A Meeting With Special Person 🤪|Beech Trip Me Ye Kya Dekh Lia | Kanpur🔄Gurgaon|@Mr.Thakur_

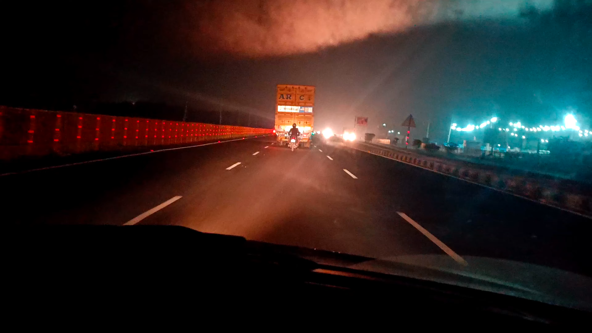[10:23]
अब यह कितना गलत बात है वह भाई अच्छी खासी स्पीड में चला है यह देखो जो पचास में तो हम ही चलना है और
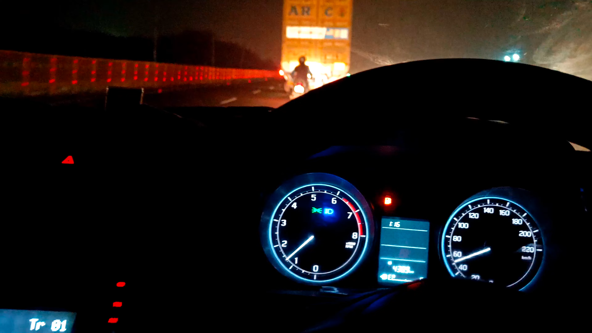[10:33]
पचास करीब 55-5560 पर यह बंदा एक्टम ऐसा